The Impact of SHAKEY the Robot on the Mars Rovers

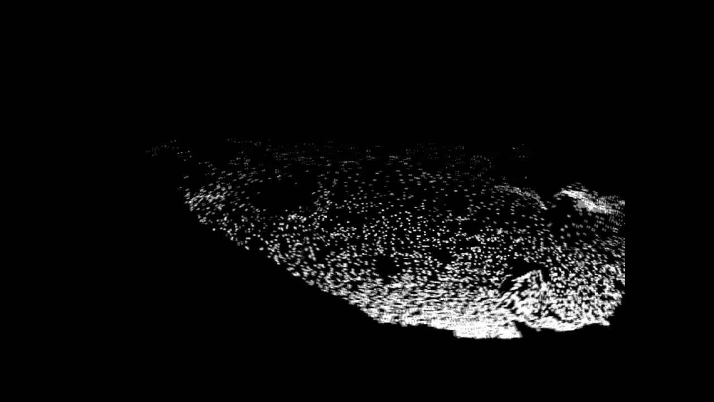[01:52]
And we can basically break the terrain up into a grid. And then we can assign what we call a goodness for every grid cell.